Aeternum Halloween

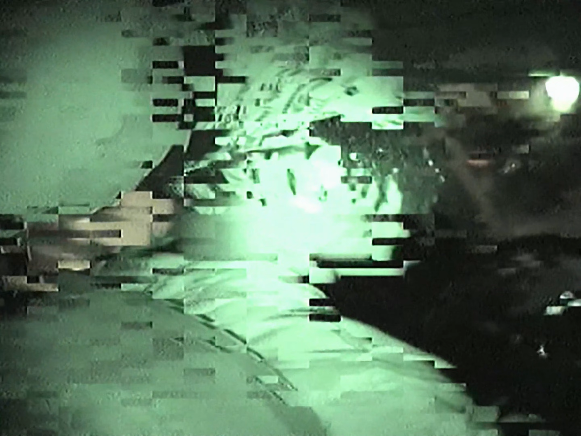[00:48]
Yes sir, you got that night vision on Yes sir For real? Yeah That shit like green?